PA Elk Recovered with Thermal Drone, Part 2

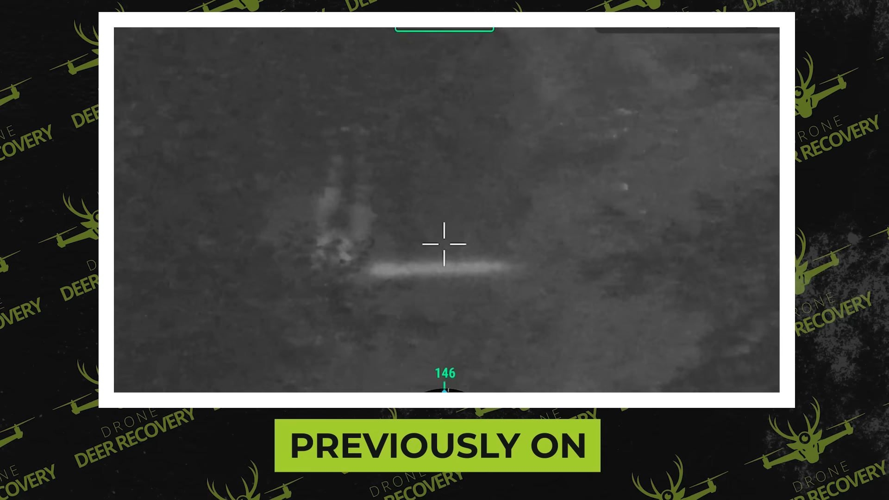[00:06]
I live down south and we're all about locating turkeys. I don't know what the play is right now.
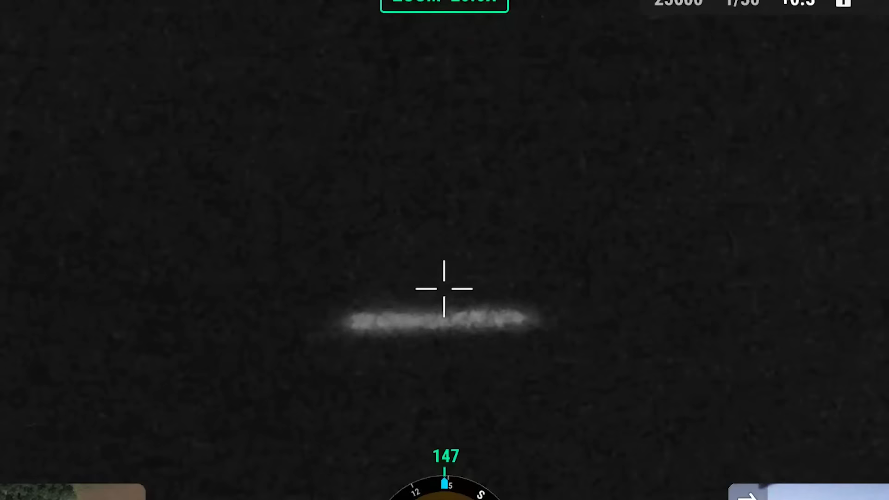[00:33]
That's an elk, we found it. Tranquilized it, got it in.
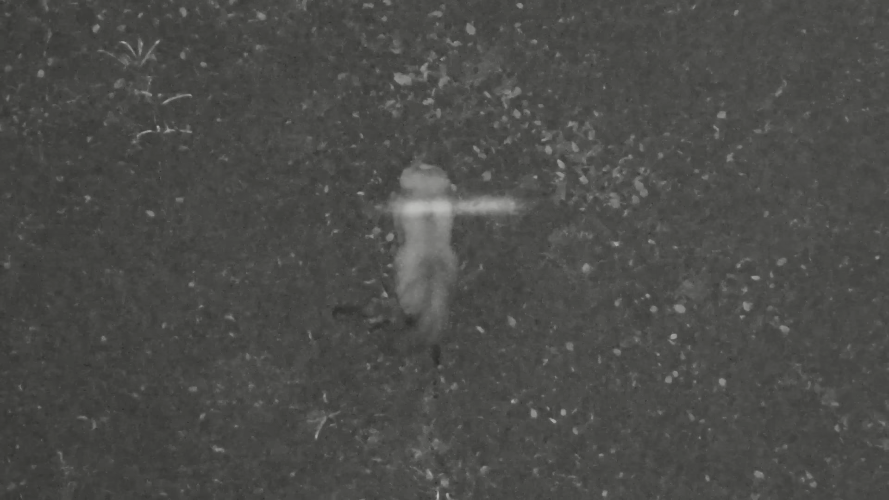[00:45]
Got a little sleepy but it would not fall over.
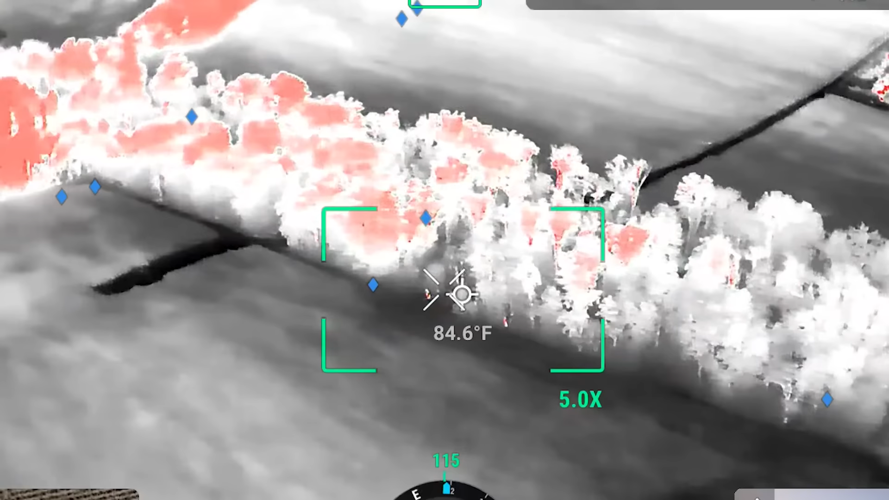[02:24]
On screen: spot 84.6°F
Yeah, that's what I was wondering right there. Ah, it's that log.
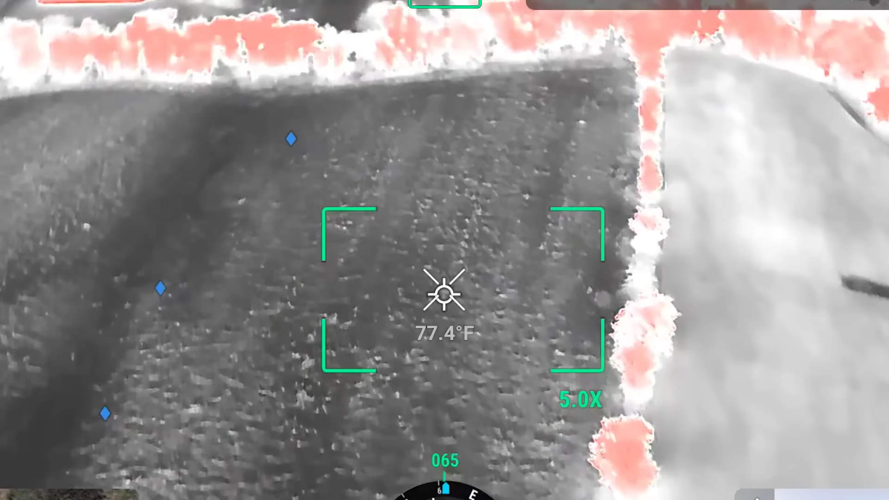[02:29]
On screen: spot 77.4°F
I tried to cover these fields where I was last first.
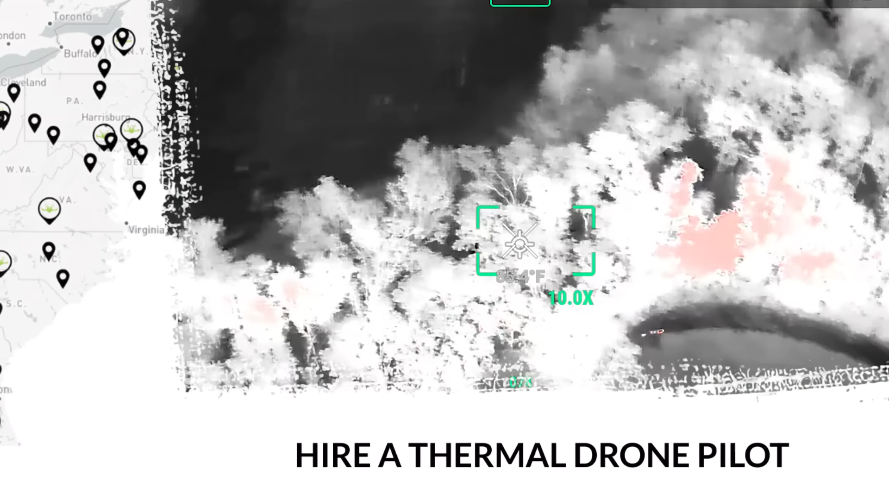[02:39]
So that's that field. Nothing in that one. Yeah, little fawn.
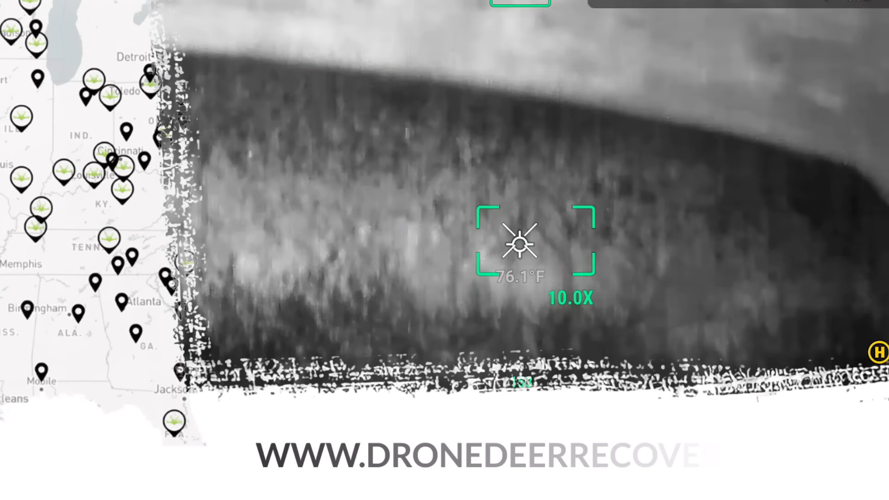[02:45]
On screen: spot 76.1°F
Let me look out here and see what we got. She's a doe. That's where she was.
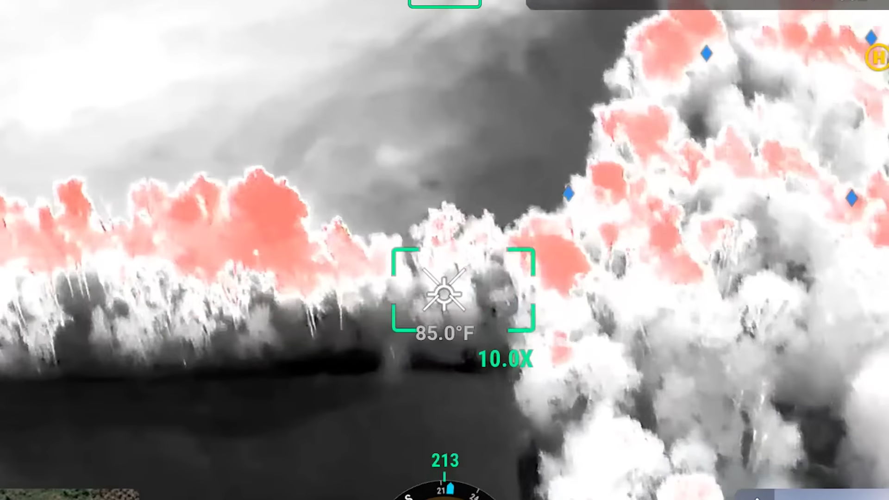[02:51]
On screen: spot 85.0°F
I wanted to knock these fields out first year if she was out in these fields.
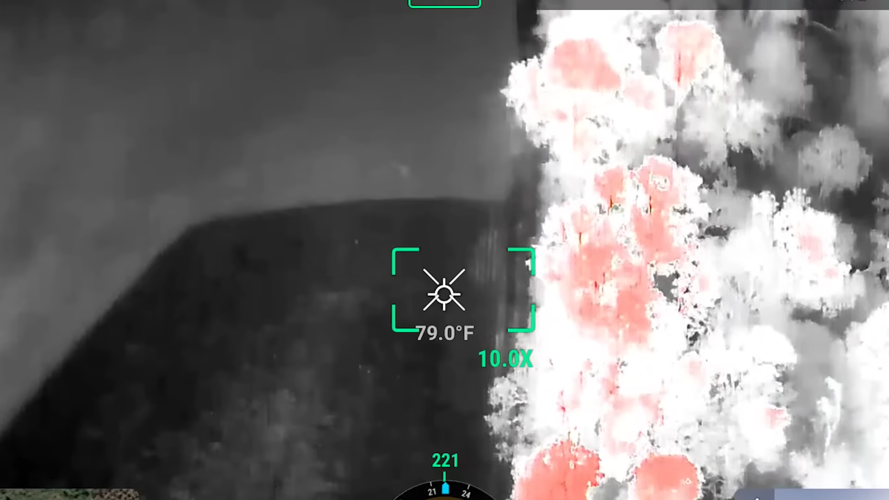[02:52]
On screen: spot 79.0°F
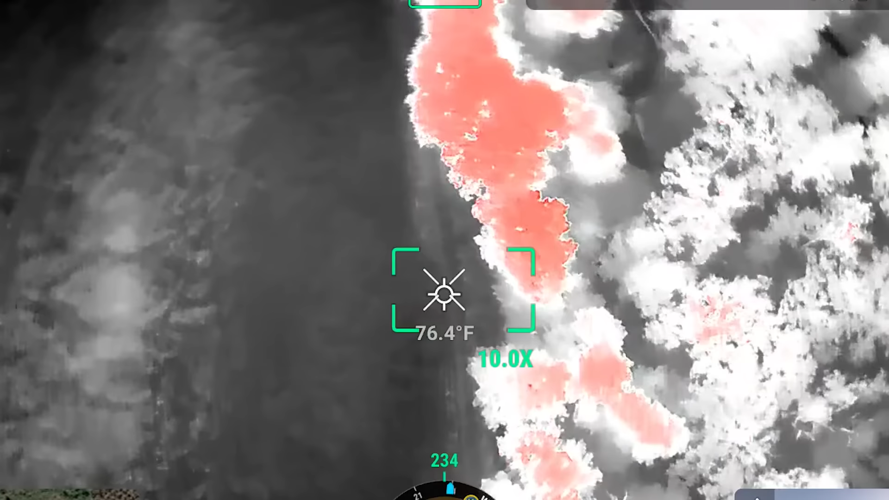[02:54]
On screen: spot 76.4°F
Yeah, that's what I'm going to go back through now and see what we can find. I see something down here.
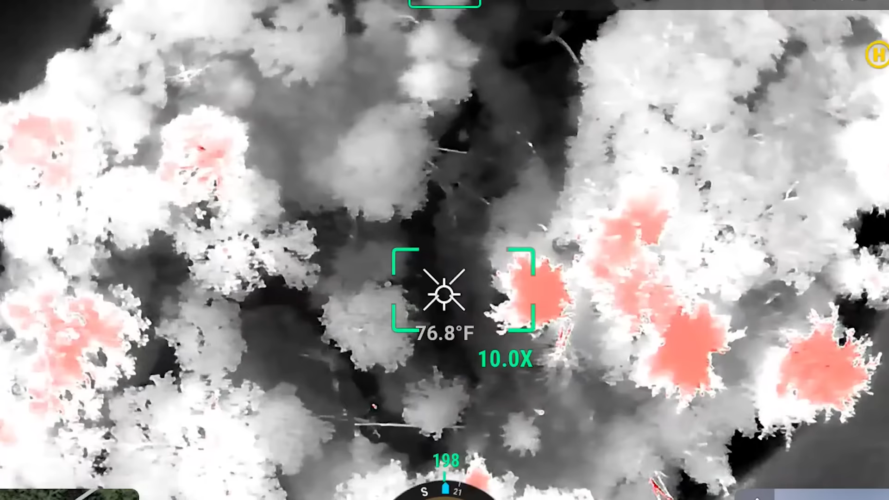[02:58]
On screen: spot 76.8°F
Yeah, that's that little fawn we saw earlier. Remember walking right in there?
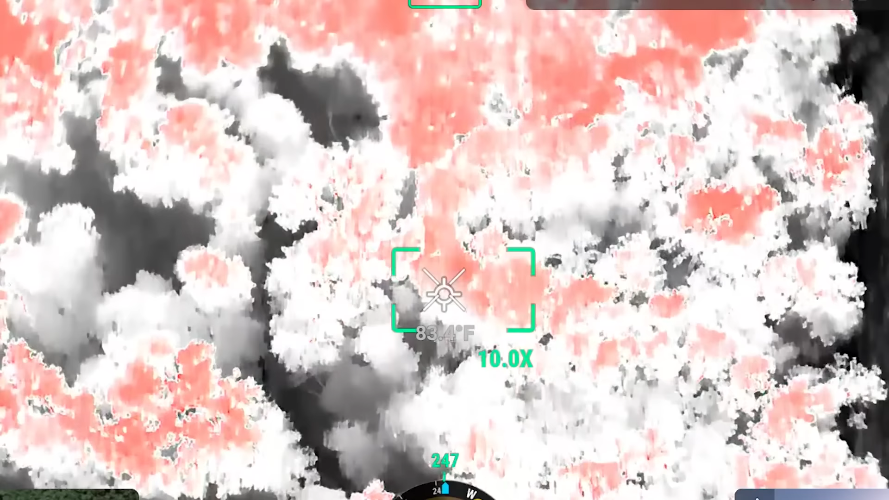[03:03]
I want to scan this field over here. I don't see anything in there.
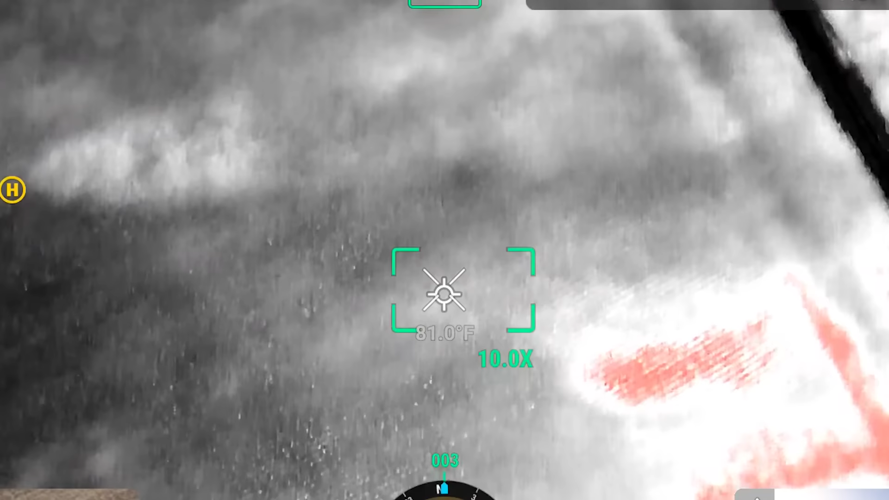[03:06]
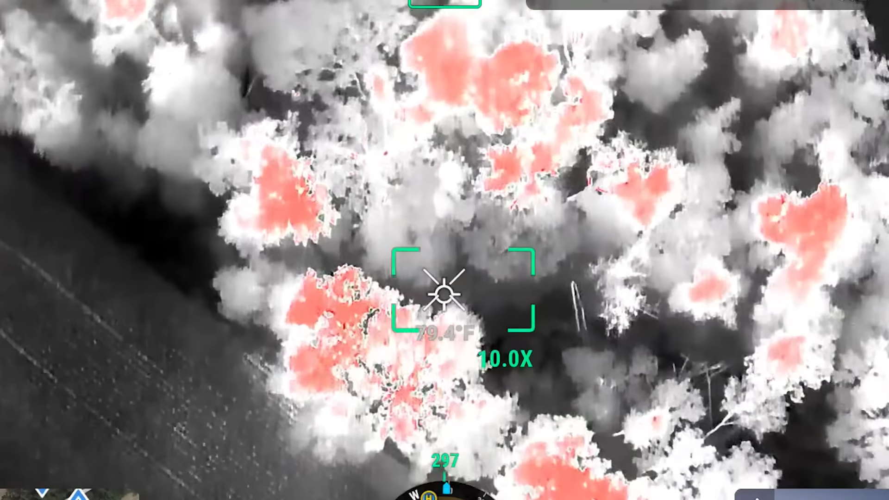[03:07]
I'm going to have to comb these trees pretty hard. Right there is something.
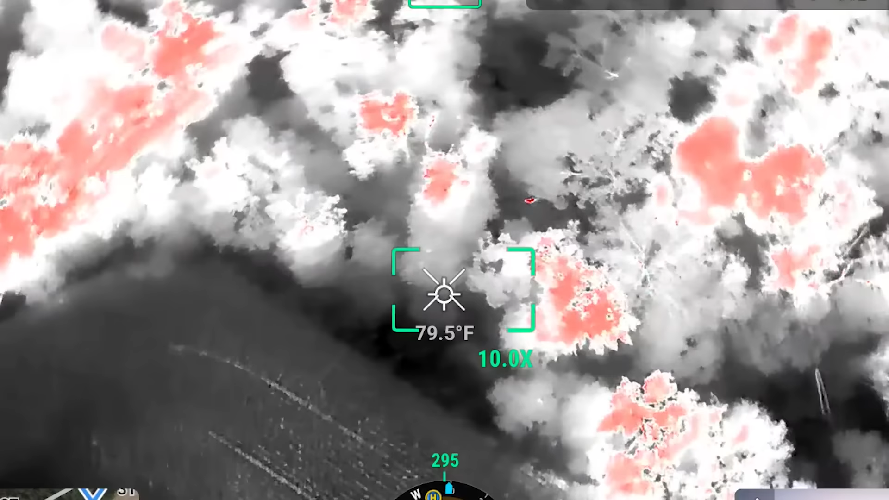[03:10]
On screen: spot 79.5°F
That's pretty big. What is that?